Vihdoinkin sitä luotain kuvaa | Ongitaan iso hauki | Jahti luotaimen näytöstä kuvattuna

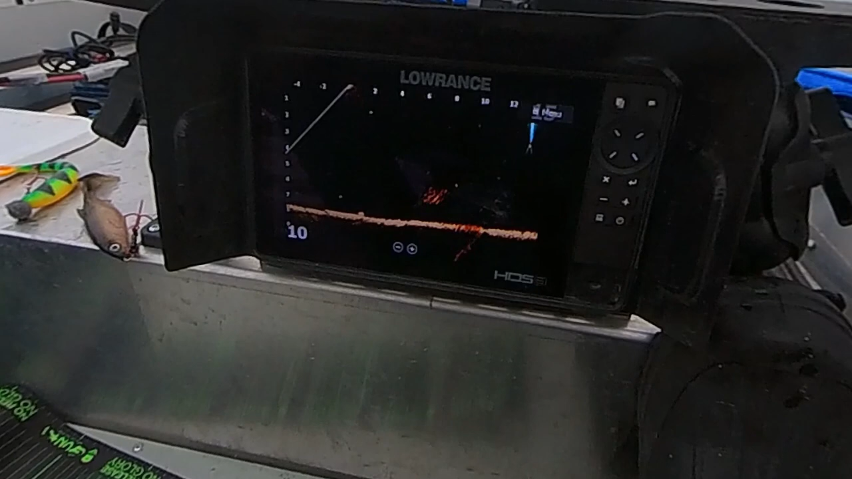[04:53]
Ei ole helppo kun on noin kovas liikkeessä ja saalis, nyt se jahtaa kun tuossa on joku pikukalan edes. Nyt jos me saatais tää oma tarjonta siihen suht lähelle, niin se vois tuottaa tulosta.
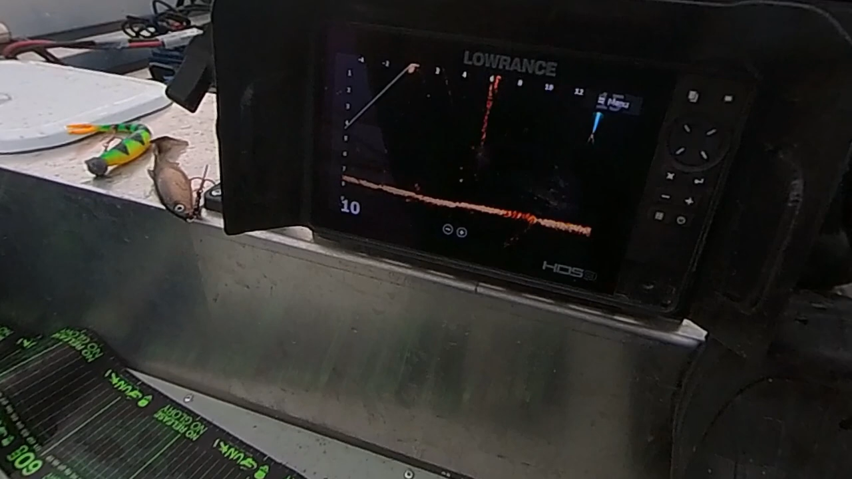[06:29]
Niin vähän sivusta. Se taas liikku.
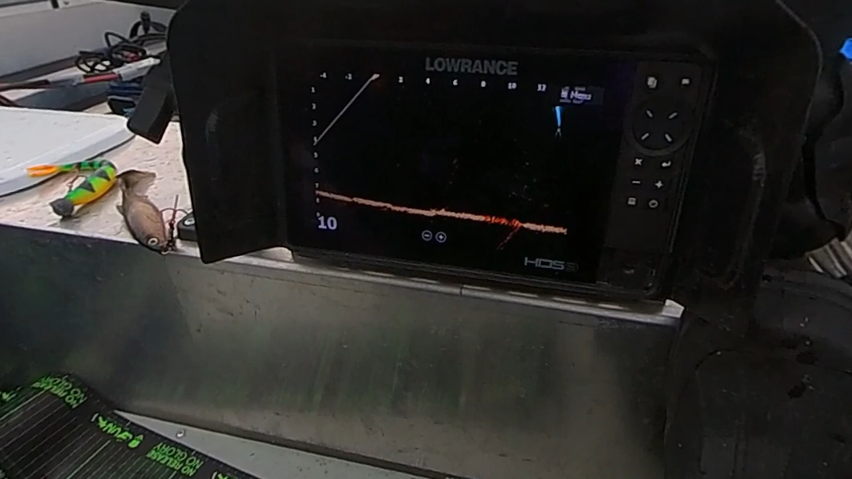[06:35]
Nyt se ei ota tohon lukii, vaan se ei huomaa, niin mä aloitan tän mun oman vertsuun.
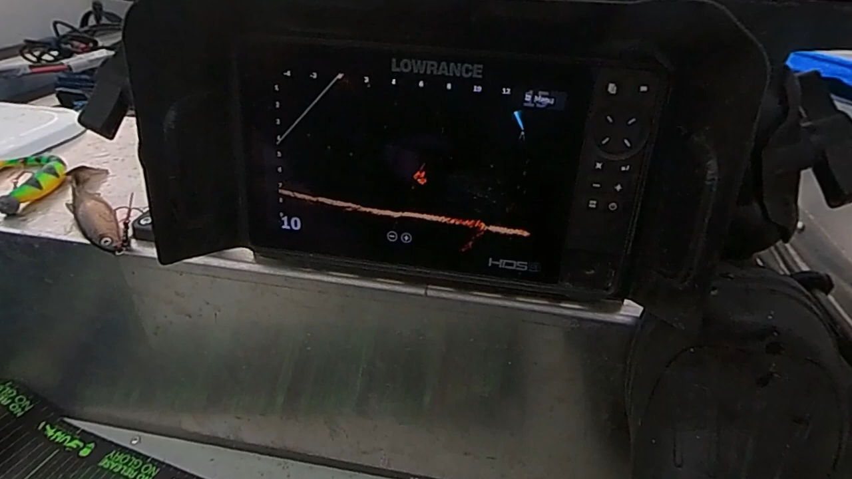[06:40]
Tää on ollu aika pirun tehokas.
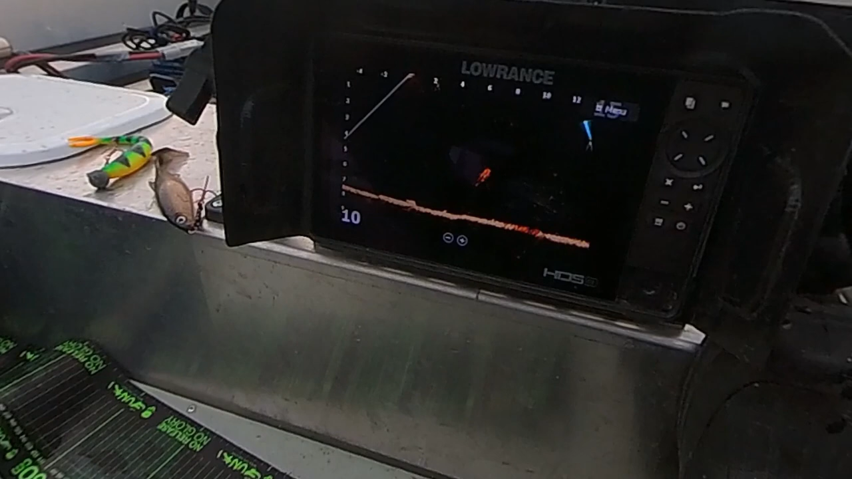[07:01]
Ja nyt. Ehdi ehdi ehdi ehdi. Ei se oo ei.
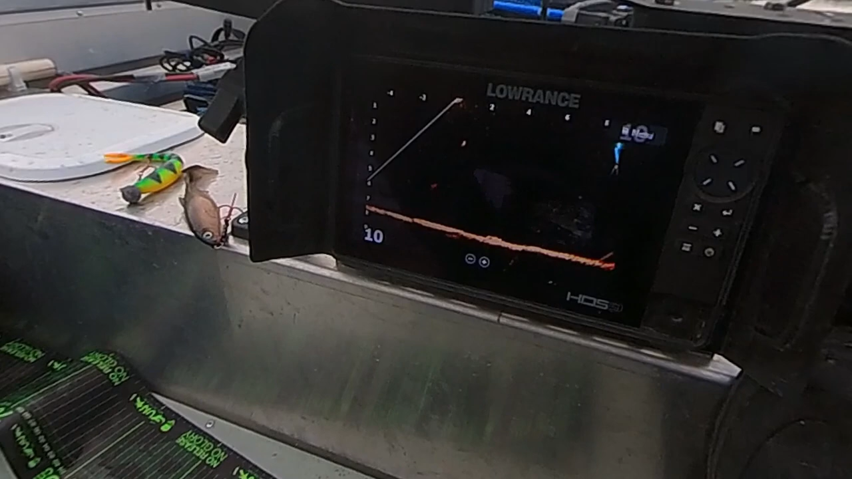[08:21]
Se söisi jo jotain, niin jäikö se nyt perhana sulattelemaan niitä kaloja?
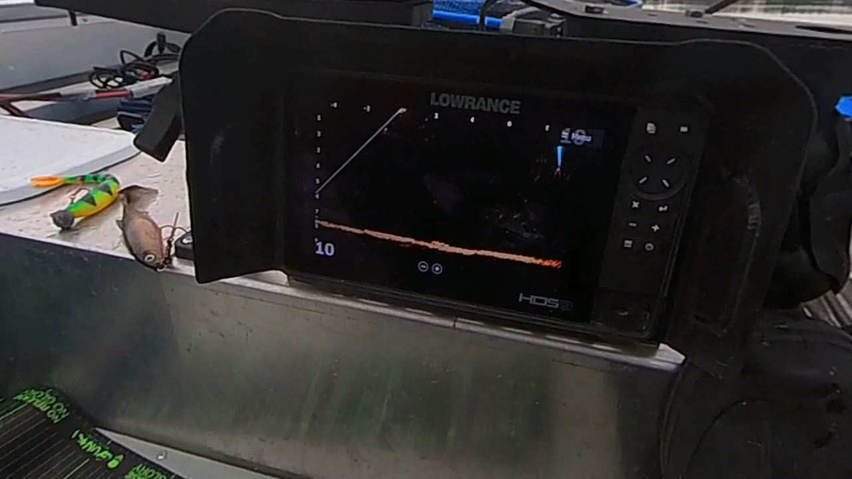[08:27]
Se on kyllä ihan munat turpeessa tuo pohjassa. Näitä jo on helppoo saada sieltä irtoamaan.
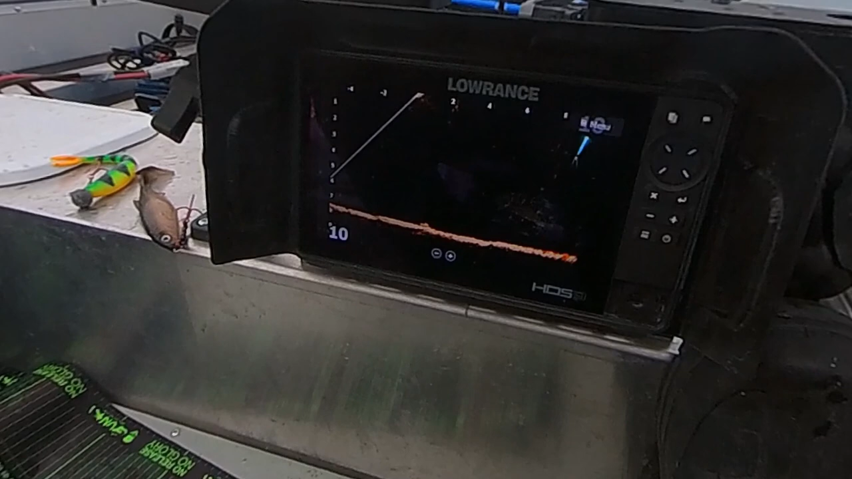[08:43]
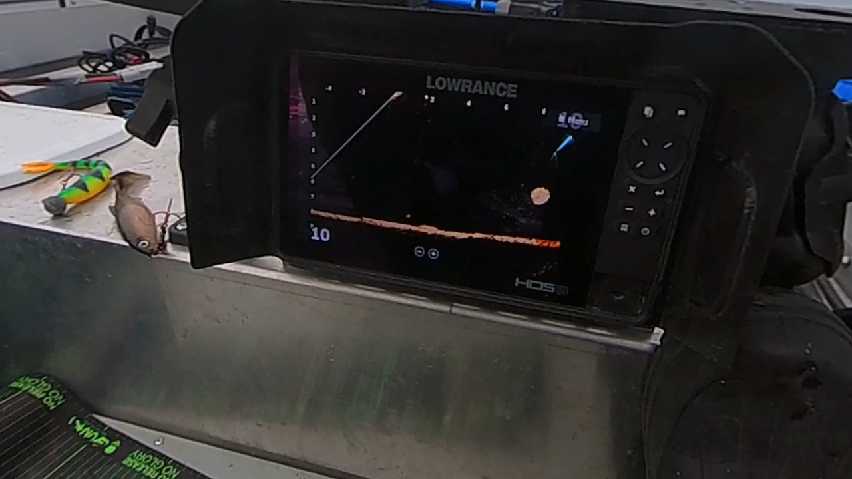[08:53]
Tää on niin hyvä kokonen, että tälle antaa kyllä mielellään vähän peliaikaa tälle kalalle.
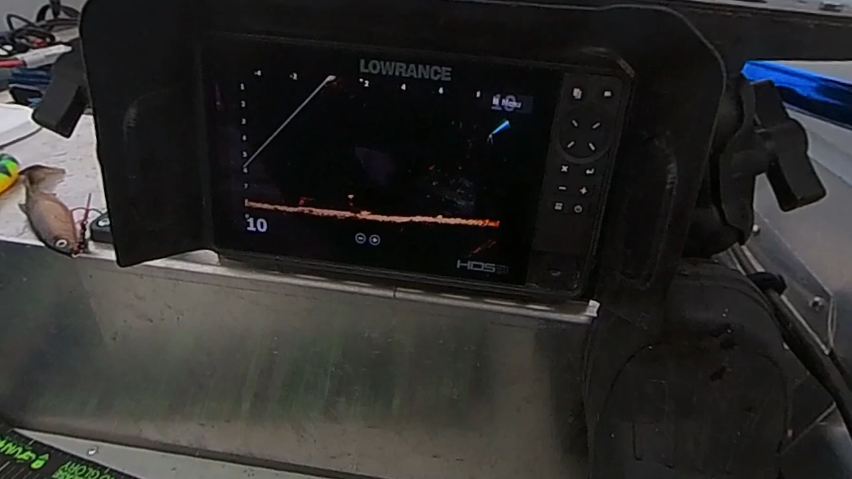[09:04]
Saa siitä et sen jonkun näkösen kontaktin. Tää on kyllä.
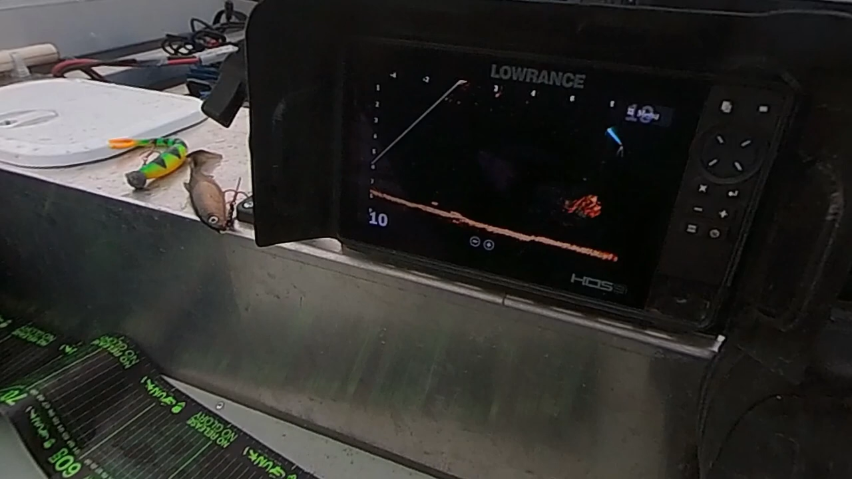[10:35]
Nytkö saadaan vasta ekan kerran osunnaan lähelle?
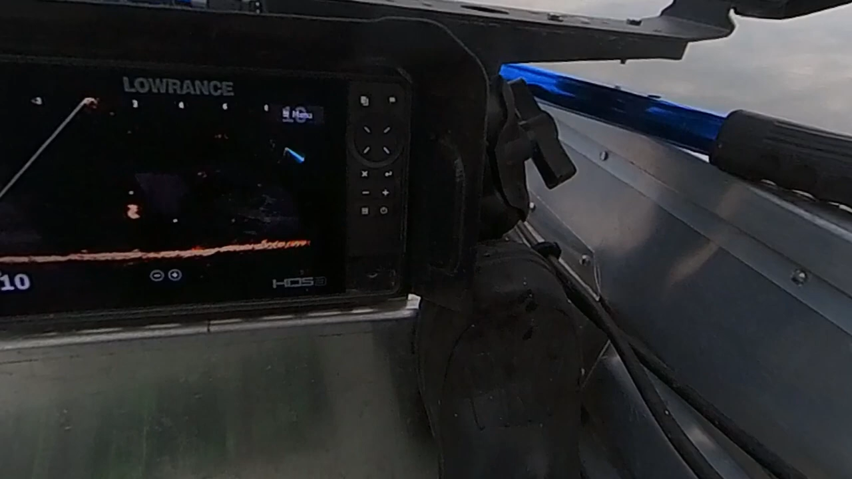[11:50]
Nyt on kympinkala. Nyt on kympinkala. Ihmettelen, jos ei oo. Hämäskö se vaan sit? Älä vaa irtaa. Vaan ainakin nähä.